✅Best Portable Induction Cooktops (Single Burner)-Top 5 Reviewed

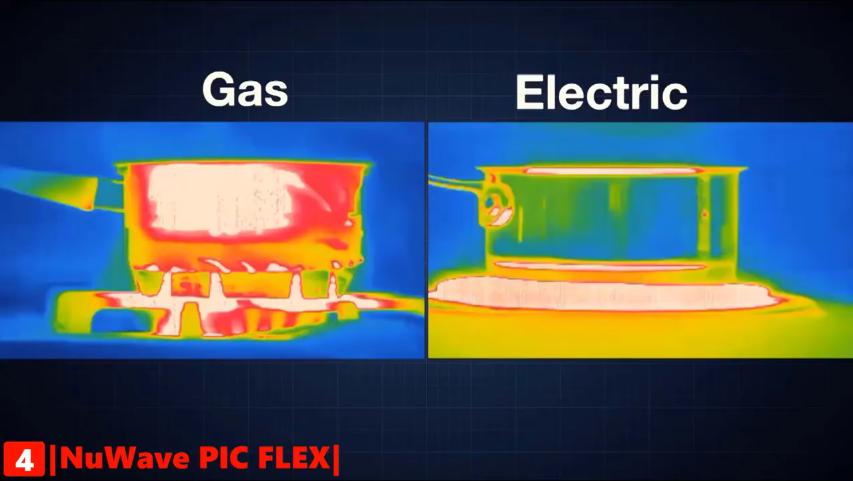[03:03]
Thermal imaging shows the difference between your gas or electric stovetop and the PIC Flex. No wasted heat or energy.
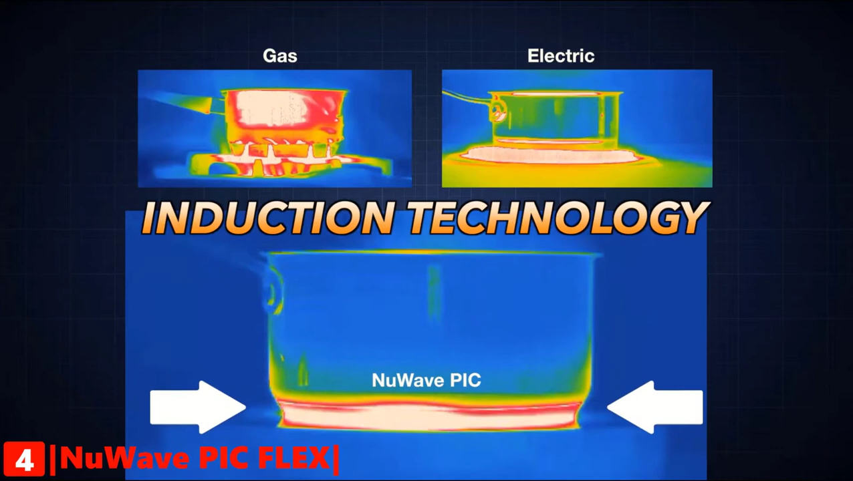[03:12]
The PIC Flex heats up twice as fast as your cooktop at home and uses up to 70% less energy,